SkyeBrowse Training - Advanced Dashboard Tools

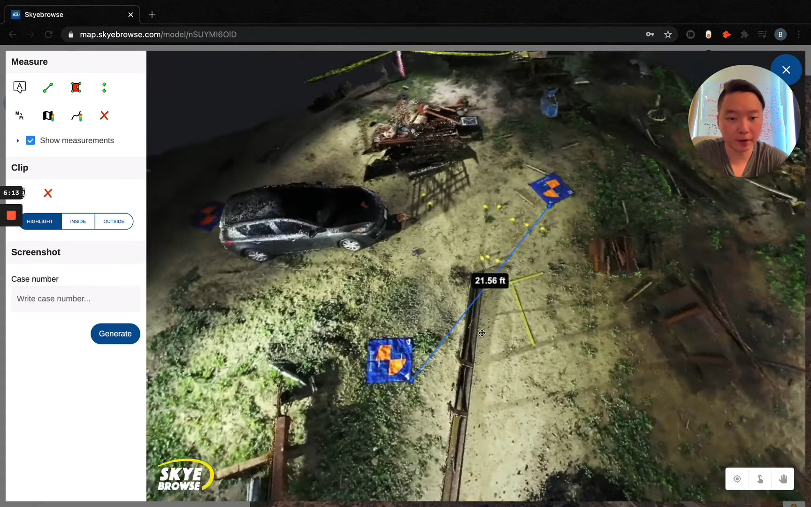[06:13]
And Sky Browse is all about user experience. We want to make your life as easy as possible, so that's why we designed scroll to point mode. So let me exit out and I'll show you.
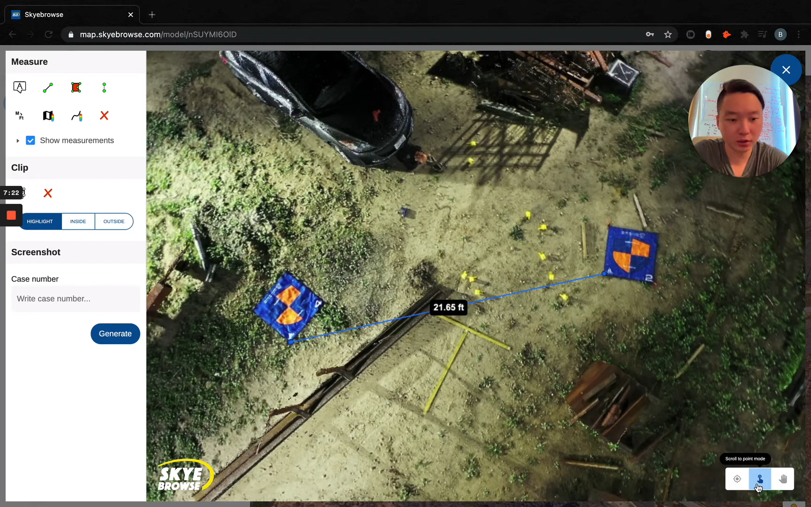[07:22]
And then to exit out of it, you can just click it again. And it just goes back to the default zoom to whatever's in the center of your screen. Also, this tool right here, this is just a movement mode tool.
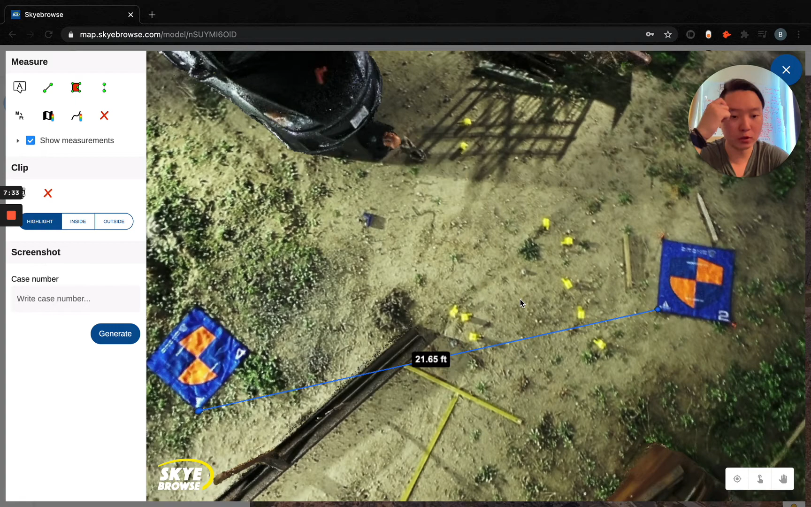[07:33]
It's mostly cosmetic. Basically, when you're panning, which is right clicking, you can see that it turns blue. So it tells you that you're panning as well.
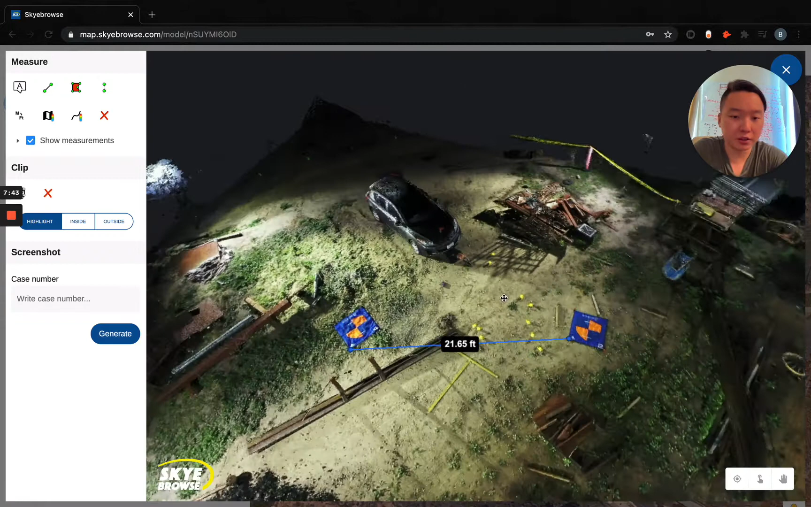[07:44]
So these are the little things that we add in that make your life a lot easier. And going back to the training itself on the dashboard, I'm going to talk about one big mistake that departments make.
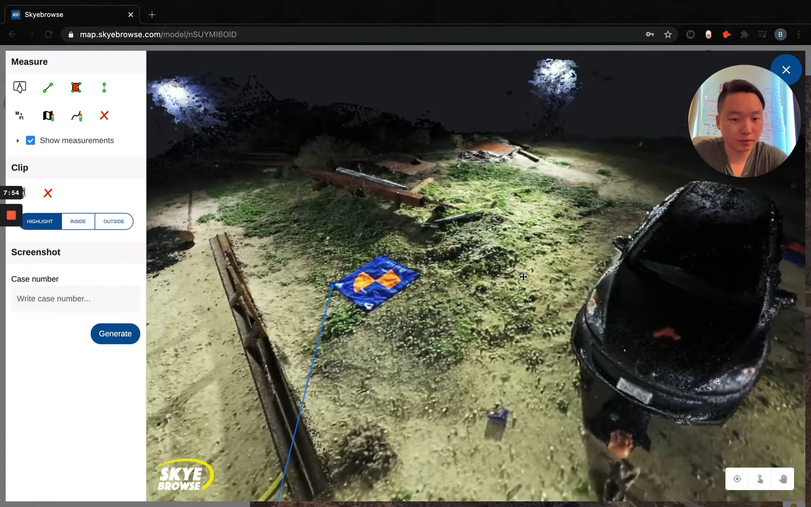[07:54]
For instance, I want to take a measurement from this right bumper of this car over to that square right there.
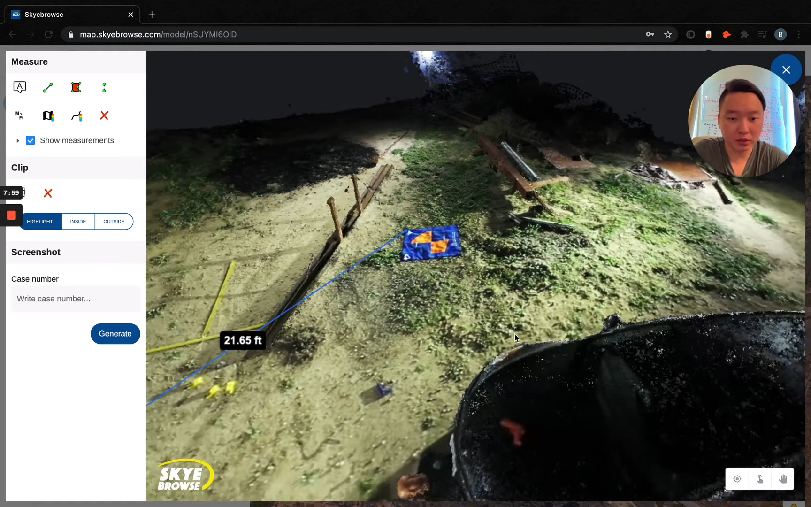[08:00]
So, if I were to take a measurement, I can just exit out of that. Take a measurement real quick from the left bumper all the way there. Looks just about right, right?
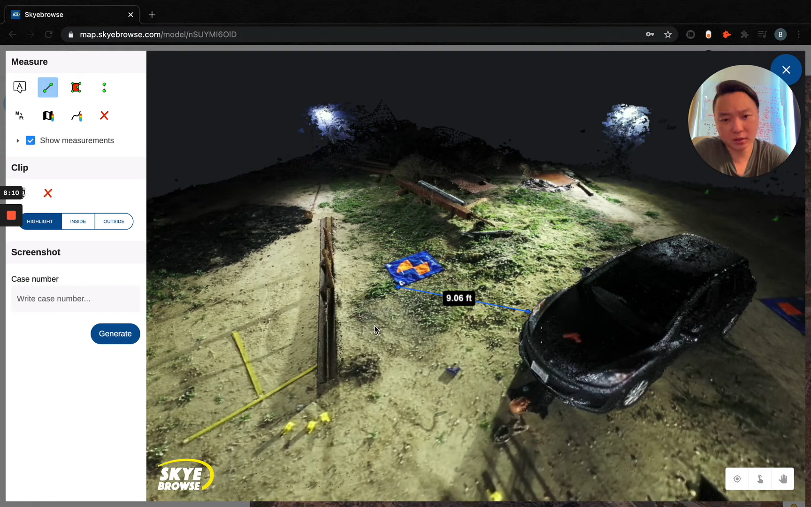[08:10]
But if you look at it again, it looks like this measurement was entirely missed. And departments usually figure that out. But one of the ways to solve this issue right here is to look down. You have a bird's eye view. To do that, all you have to do is grab any part of the model, hold left click, and move your mouse down. So you get a bird's eye view of the scene. Now, you can easily tell which area is which. So, both areas are in the scene.
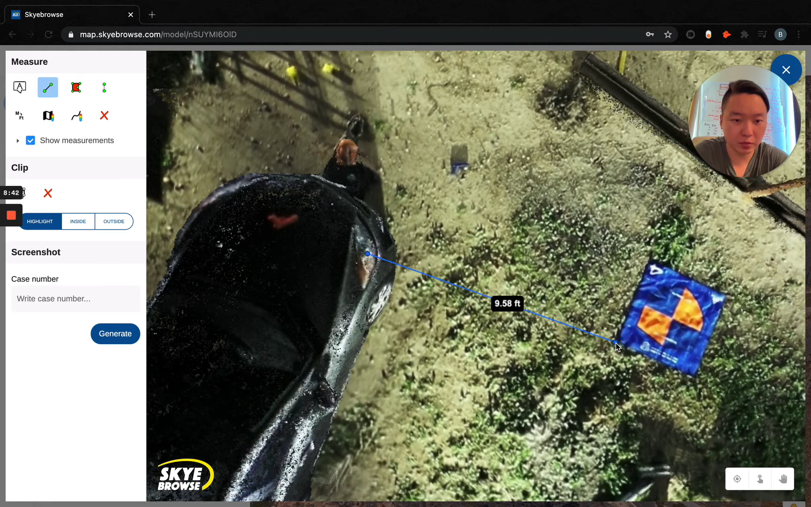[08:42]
And now, you've got a perfect measurement from this bumper over to here. Or if you wanted to use scroll to point mode, you can also take that measurement from here. Let's do it to the next corner right here. So, I can just zoom into the next corner.